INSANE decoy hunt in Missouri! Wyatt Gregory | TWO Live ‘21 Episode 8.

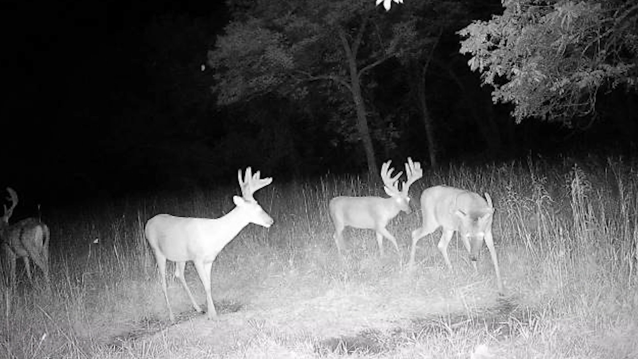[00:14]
Well, it was late September, and one of the bucks I'd had pictures of all summer here in Missouri started showing up on a bean field.